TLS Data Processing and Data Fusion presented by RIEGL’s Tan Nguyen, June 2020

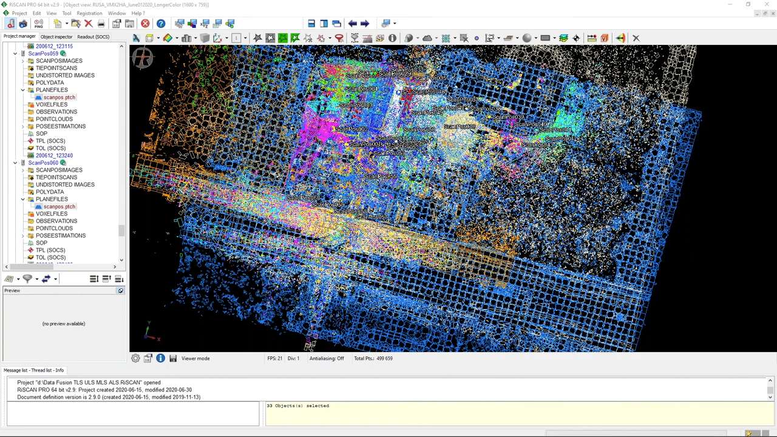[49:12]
If you select all you can see in the bottom, let me see. If you select all you can see. Oh, I see. Oh yeah, thanks. Okay, so. So I selected everything here, right? This is all the data, and it tells me I have nearly 500,000 points, but I'm not sure if that's the planes or not. So that's why I don't want to answer that. But Brett, thanks for that. Let me see. Each point is a plane.
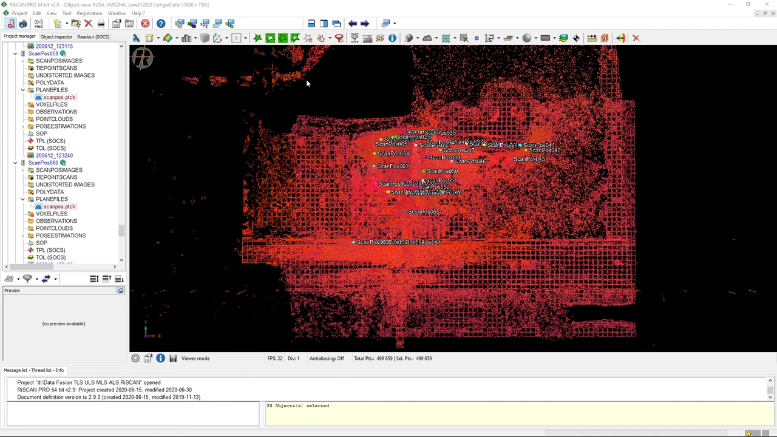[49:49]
Oh, okay. There we go. So yeah, that's 500,000 planes, and if I were to
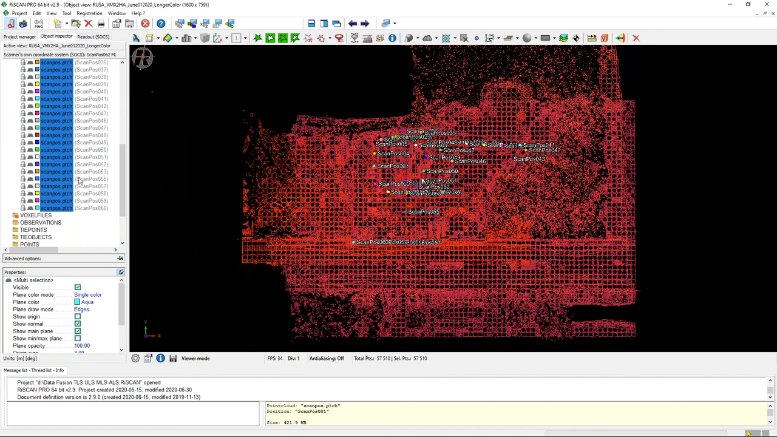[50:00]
And then hide. So for example, just the VMX data, you're looking at about 10,000 planes. And then for the airborne data,